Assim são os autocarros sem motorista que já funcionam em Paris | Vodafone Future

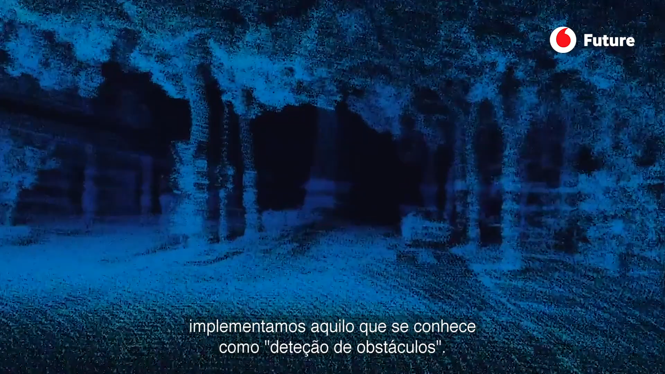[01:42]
So it's really important to have what we call sensors.
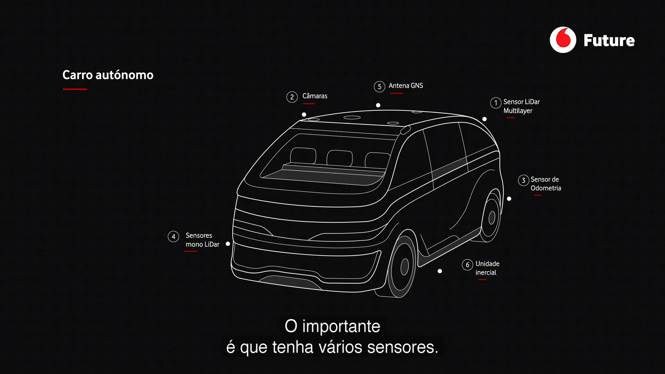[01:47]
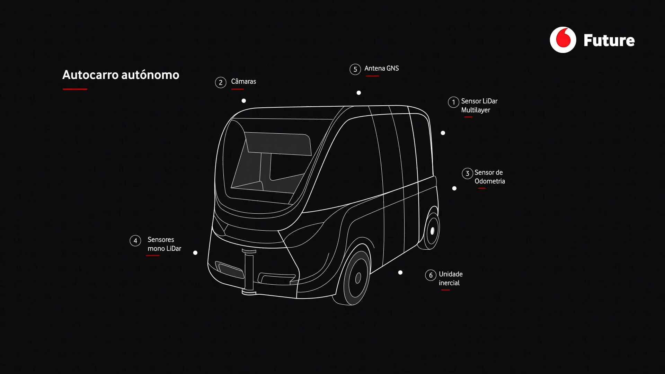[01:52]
The main challenges are really related to as soon as you are increasing the speed of the vehicle, you need to have a wider range of perception.
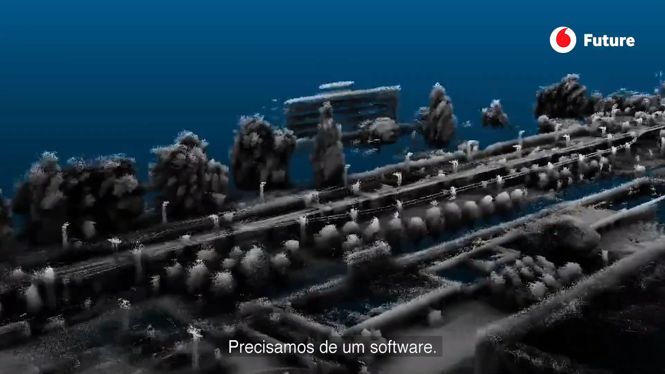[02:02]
We need to have a software and Navia is really building all the software which is necessary that can
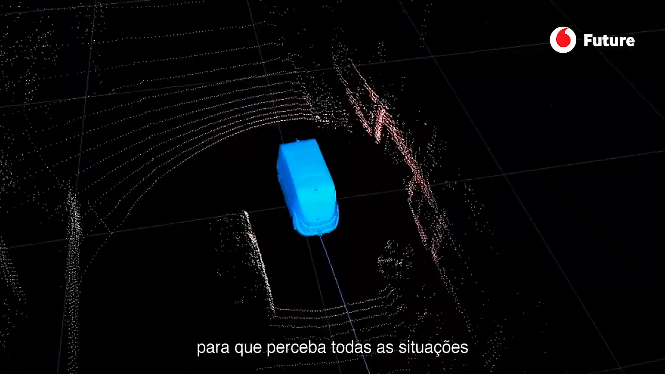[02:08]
handle what can be whatever may be the conditions. The kind of conditions that we can face. The software we are designing is the fleet management system